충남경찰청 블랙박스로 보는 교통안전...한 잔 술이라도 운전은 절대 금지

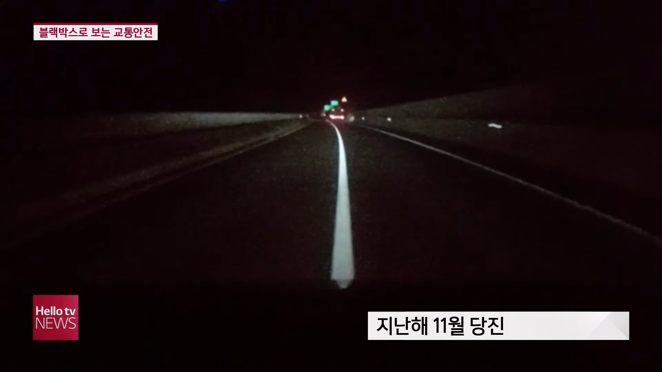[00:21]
지난해 11월 당진의 한 도로, 차선을 넘나들던 블랙박스 차량이 2차로를 달리는 선행 차량을 들이받는 사고가 발생합니다. 충격이 상당해 보이는데요. 새벽 시간대 음주운전으로 추정되는 사고인데요.